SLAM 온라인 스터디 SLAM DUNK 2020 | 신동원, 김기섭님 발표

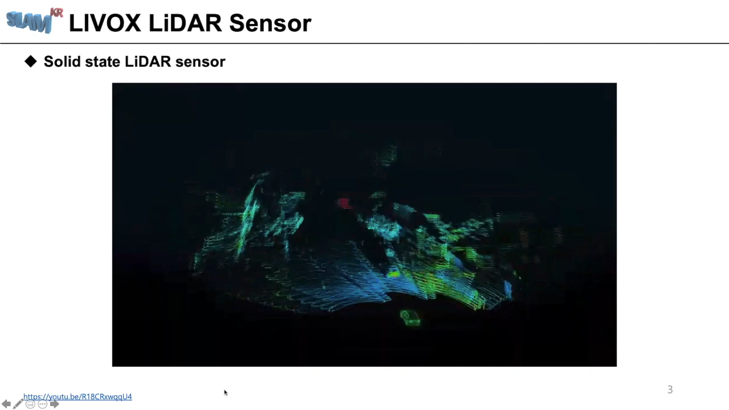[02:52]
그리고 솔리드 스테이트 방식이라서 빠르게 측정하고 또 전면부만을 향해서 측정할 수 있다는 그런 특성도 있고요.
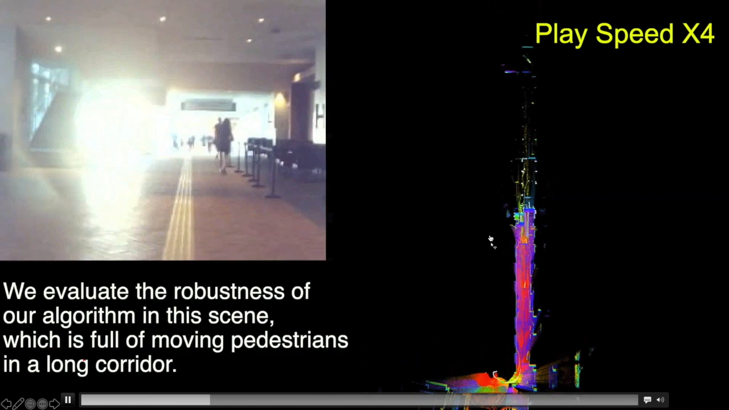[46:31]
하고 있고 되게 어느 정도 거리까지는 나오고 있는 걸 확인할 수 있습니다
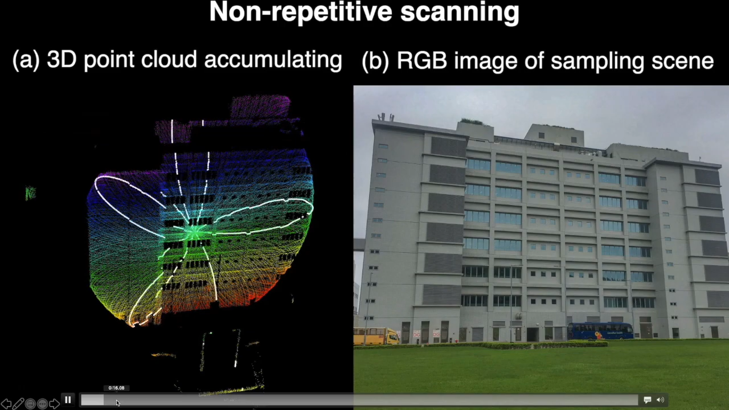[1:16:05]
아까랑 마찬가지로 동일한 센서를 이용해서 거의 비슷한 장소를 한 거 같은데 이렇게 맵핑을 쭉 해 나가다가
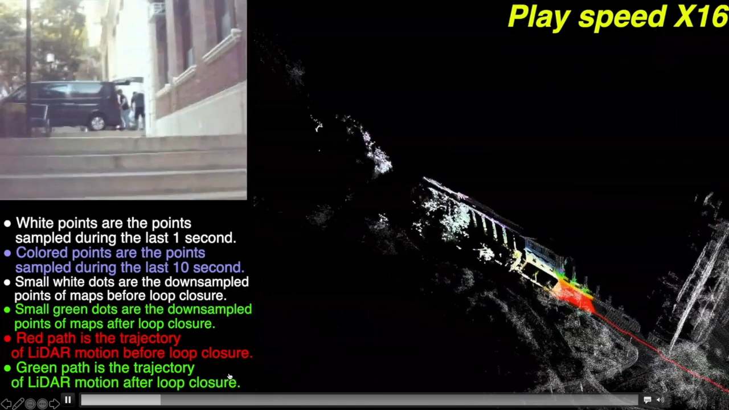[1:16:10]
건물 한 바퀴를 돌아오는 것 같아요. 여기 이렇게 맵핑을 하다가 다시